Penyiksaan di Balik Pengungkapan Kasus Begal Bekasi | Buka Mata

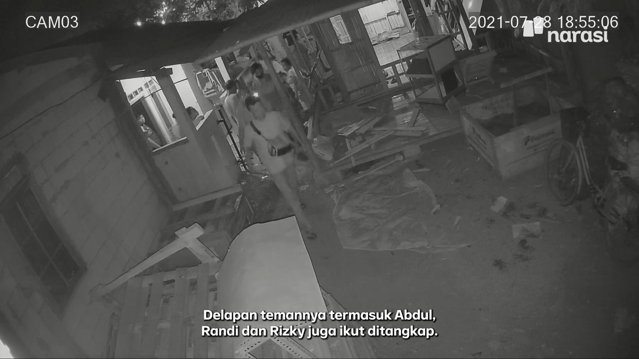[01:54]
Delapan temannya, termasuk Abdul, Randi, dan Rizki juga ikut ditangkap.
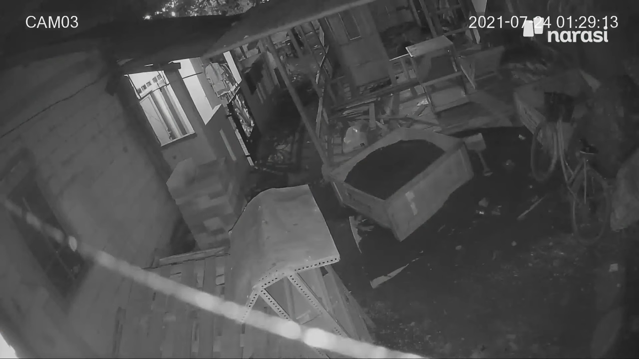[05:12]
Ini adalah tangkapan layar CCTV saat Fikri bersama saksi di Musola saat kejadian pembegalan.
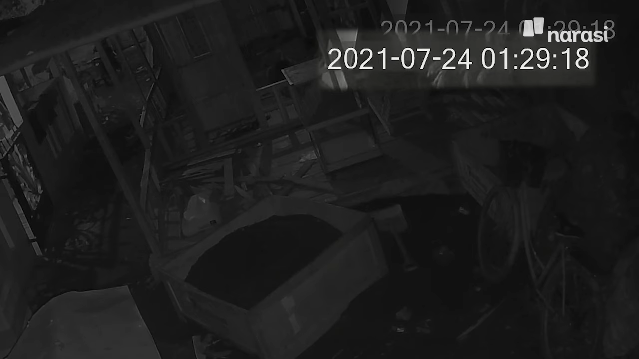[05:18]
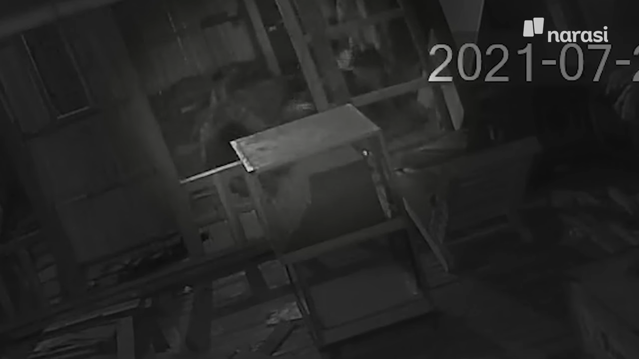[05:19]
Fikri terekam sedang tidur dan ada saksi yang menemani.
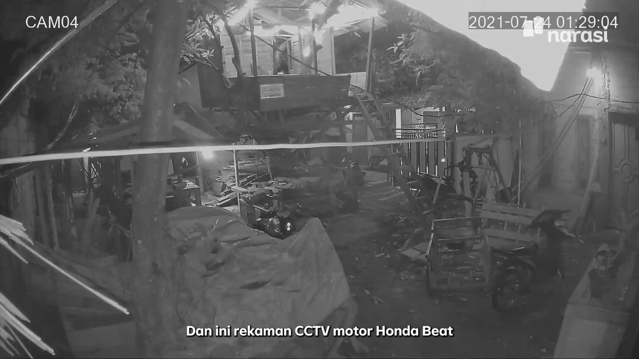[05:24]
Dan ini rekaman CCTV motor Honda Beat B4358 TFW yang diklaim polisi digunakan Fikri untuk melakukan pembegalan.
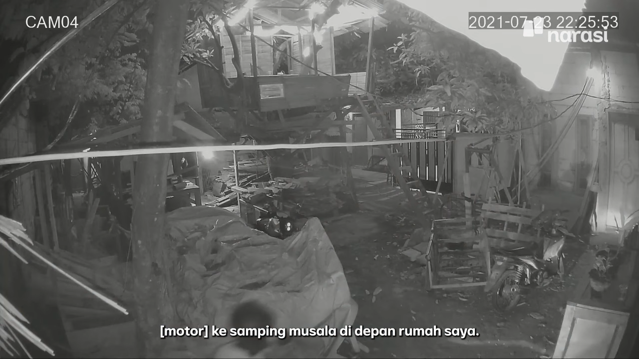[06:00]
Nah, ke samping lah, ke samping Musola. Samping Musola di depan rumah saya, di situ. Ya udah dipakiri di situ, adik saya balik lagi ke warung, ngasih konci ke saya. Udah gak kemana-mana itu.
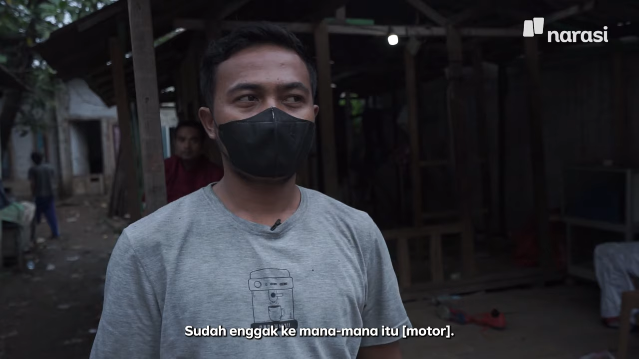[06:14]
Posisi Fikri itu ada di dalam Musola.
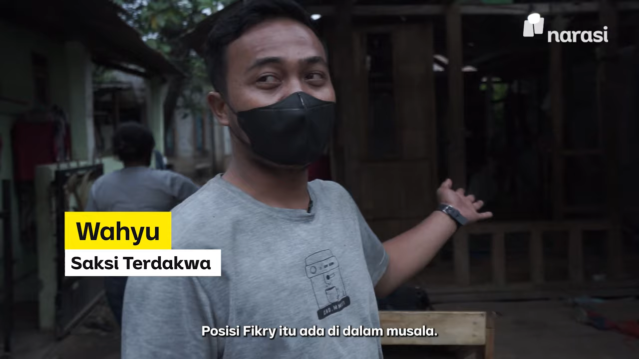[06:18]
Jam, sekitar jam 12 setelah saya datang ke sini,
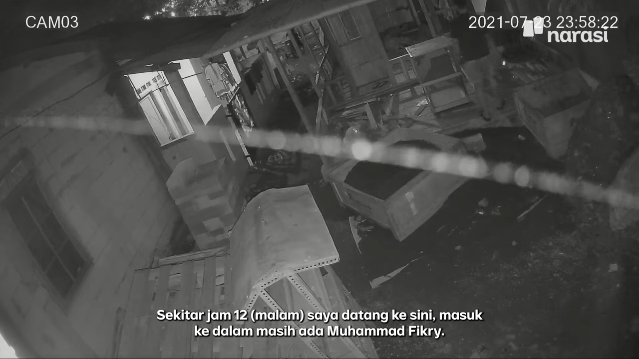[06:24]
masuk ke dalam tuh, masih ada Muhammad Fikri.
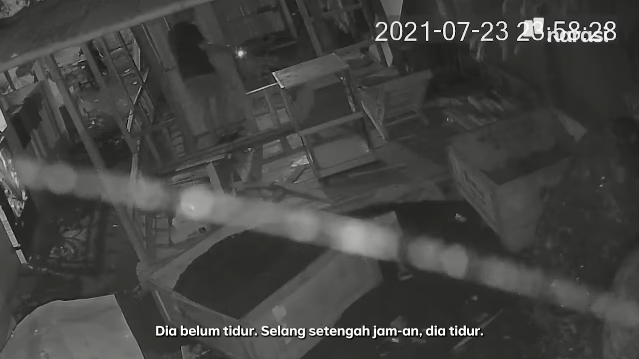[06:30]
Dia belum tidur, setelah selang setengah jaman, dia tidur.
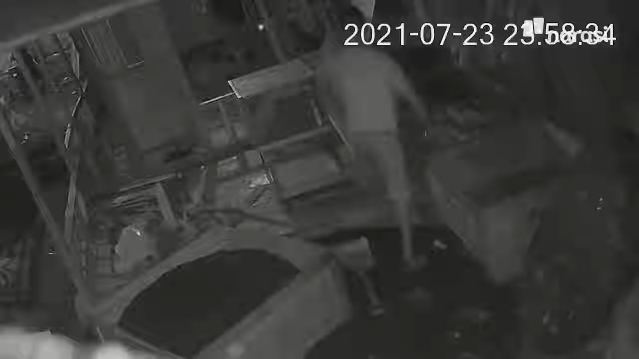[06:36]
Dan itu posisi masih ada saya. Kebetulan saya di tanggal 23 itu, ke tanggal 24 pagi, saya tidur jam 4 pagi.